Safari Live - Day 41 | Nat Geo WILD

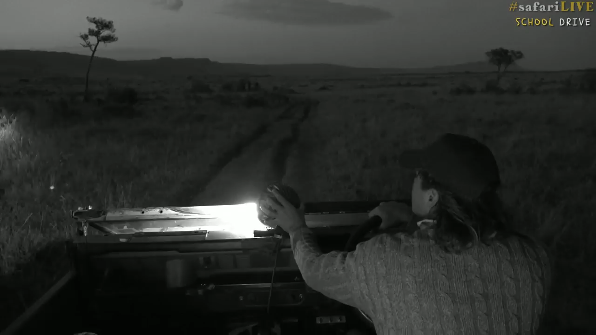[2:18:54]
It is. Is that what it? I think it is. Oh, it's a black rhino, guys. This is really exciting. This is one of the rarest animals in the world.
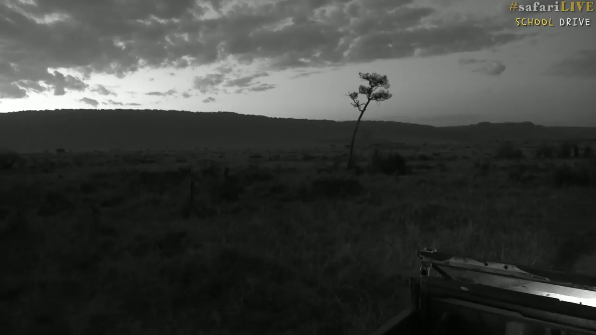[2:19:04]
There are less than 3,500 in the wild. And it is a black rhino. I know it is quite dark. Let me see if we can see him there. There we go. Hello, Mr. Rhino.
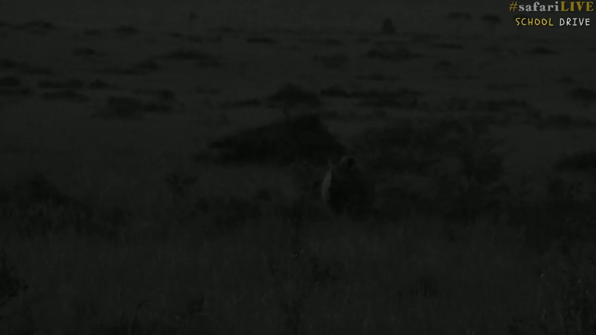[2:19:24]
Now, this is the young male. I've seen him around here quite a bit. I'm just going to help Manu a little bit and just put the light a little bit closer to him. There we go. Hello, big boy. Oh, little boy, actually. He's quite young. Look at that. Isn't that fantastic?
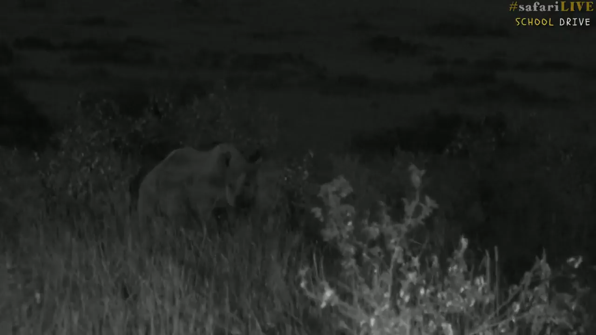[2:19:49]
Now, they can be quite grumpy and quite dangerous, so you got to be careful around them. And with this very, very strong wind that's blowing, and the wind is going from him to me, so he might get a little bit upset. So I'm just going to keep my distance from him. And I say we're not using the lights too much. There we go. We're going to go into infrared instead.
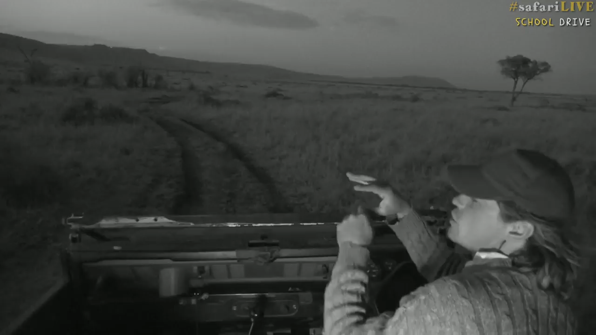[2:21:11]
So he uses his hooked lip to break off branches and grab leaves. And a white rhino has got a very wide, flat mouth that he uses for grazing. So, oh, the rhino's running away. There we go. He's suddenly heard, he smelt us. He decided... He's out of here.
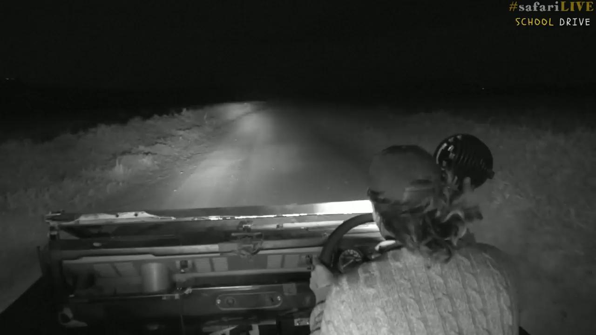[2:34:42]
Now, there are often lions in this area. The sausage tree pride, that is the name of the pride of lions. So I'm having a quick look here. The wind is starting to blow, which is actually good for a lion when it's hunting, because the other animals can't hear them coming and can't smell them if they're coming the right way. But another thing we often see in this area as well is hyenas. So hopefully one of our nocturnal predators will make an appearance shortly.
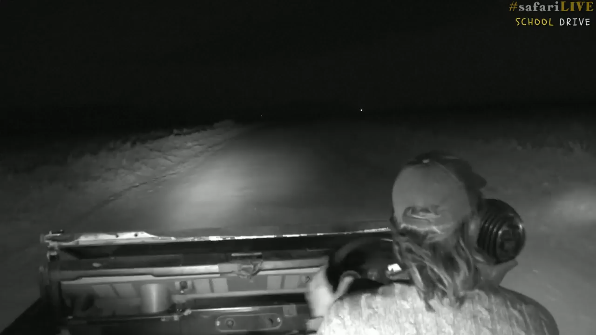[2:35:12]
But I do have my super duper spotlight. It's giving me big muscles because it's really heavy when I got to swing it, but it's worth it.
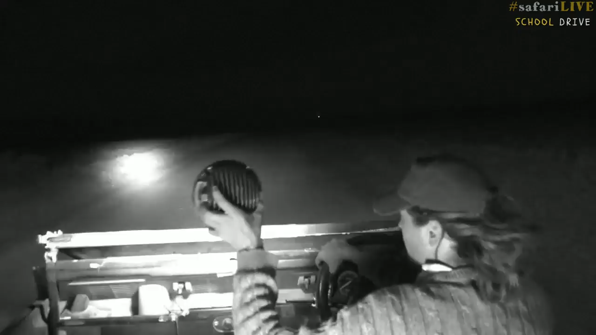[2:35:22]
It can see about as far as a whole football field, the light can shine. Maybe even a bit further than a whole football field. So I hear you guys are from California. Now, that's a wonderful place.
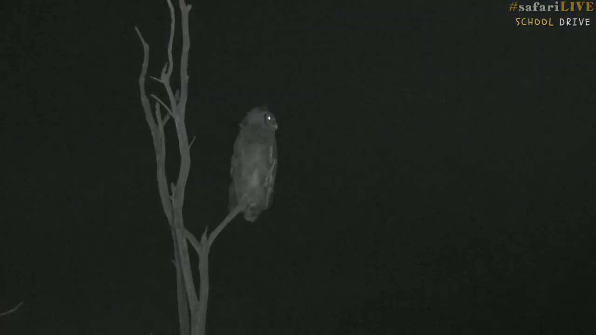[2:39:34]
Well, we haven't been able to find the biggest nocturnal mammalian predator, but we found you one of the biggest nocturnal avian predators. This is a giant eagle owl, or a Verroes eagle owl. To give you an idea, he's probably about 70 centimeters tall. Look at that, isn't that cool? Now, he's being buffeted by the wind.
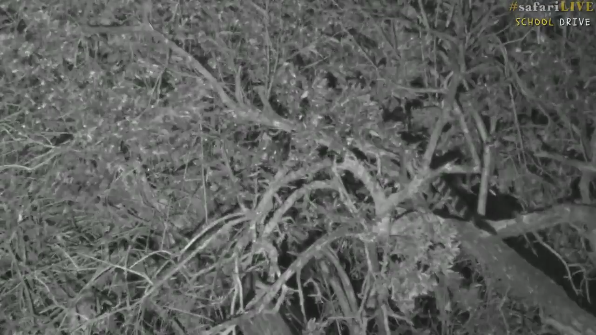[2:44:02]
And they are... He's hunting for birds that are sleeping in that tree at the moment. So they look like a cat, even though they're not related to cats. They're more closely related to mongoose and raccoons. And you can see they're very, very pretty, pretty little creatures. So he's trying to find a sleepy bird to eat.
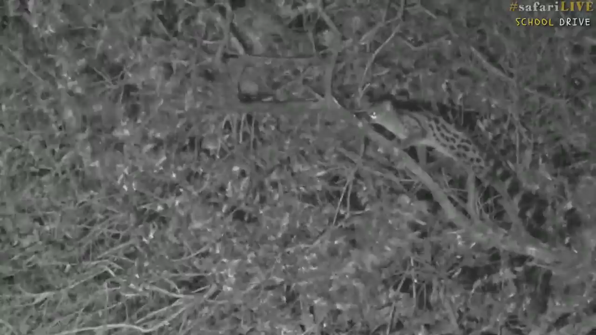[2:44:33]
They're expert climbers, and they live in hollows in the trees, or sometimes in holes in the ground. You can see how he's sniffing, checking for birds. Hello, Lila. Lila would like to know, why are the eyes of the owl so big?
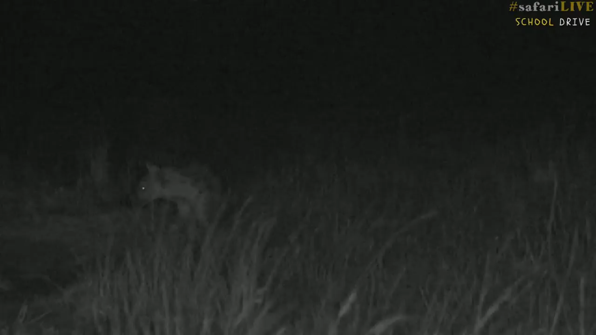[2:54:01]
Here we go. Hello, hyena. Oh, waking up, getting ready to go out on a night. Oh, no, getting ready to go have a nap. Nap again? Napping in the road. So this is a group of hyenas. It's called a clan of hyenas, and this clan lives right below our camp. And hyenas in the Maasai Mara do a lot of their own hunting. This clan hunts wildebeest and zebra in the rocks up in the mountains, and they even sometimes hunt something as big as a hippo.
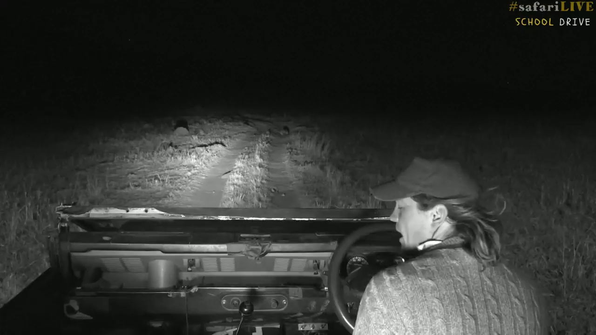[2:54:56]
Now, this hyena is looking very comfortable. It's not even moving as we get a bit closer.
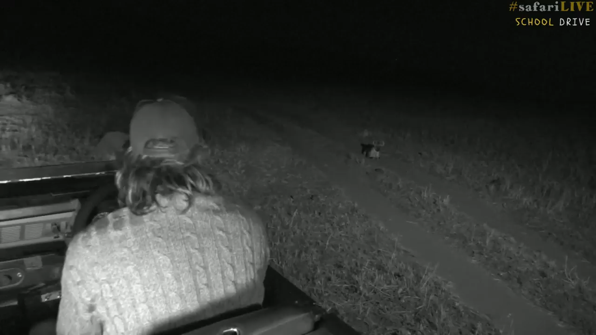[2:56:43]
So there you go. There's the hyena again. Nonplussed by us at all.
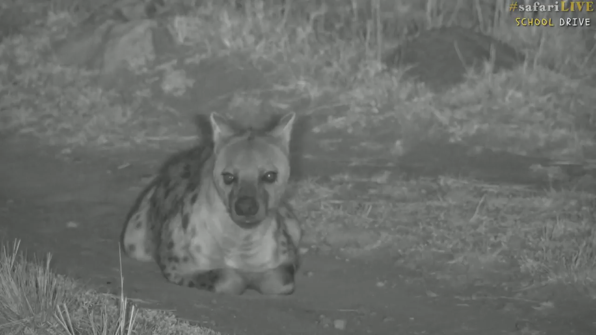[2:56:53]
Oh, tired hyena. You gonna put your head back down? There we go, doo-doo time. Now, let's have a quick look with my spotlight. Often, where there's one, there's a few more around. It seems like this one's all on his own. There are some zebra behind.
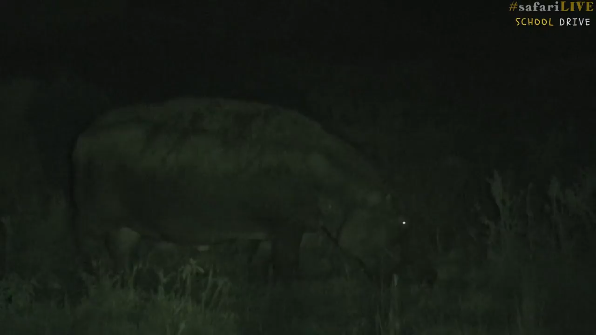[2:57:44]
Now, where we are here in Kenya, we're very close to a very big river known as the Mara River. And at night, when we drive around here, we see so many hippopotamus wandering out of the water next to the road, often feeding together in quite big groups.
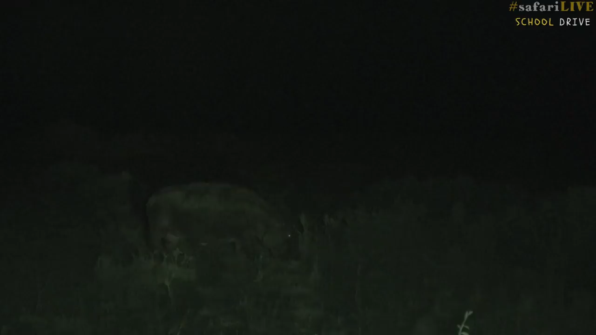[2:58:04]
And I see this one when I've followed and searched for the lions in this area. I've seen the hippos here. I don't know if it's this exact hippo, but I've seen hippos here regularly.
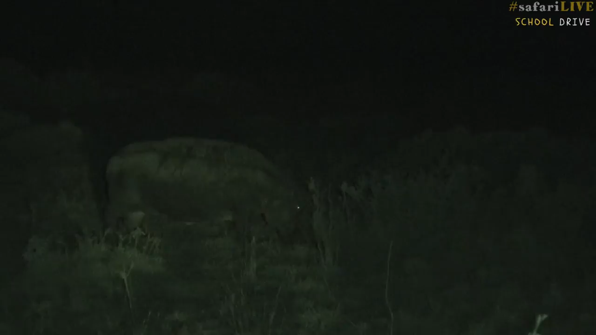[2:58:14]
They spend a lot of time around this area, munching away on the grass. So something that big only eats grass. Wonderful. I'm sorry, Team Brent and Team Jamie, neither of us managed to find you the lions this evening, but that's half the fun of being out here.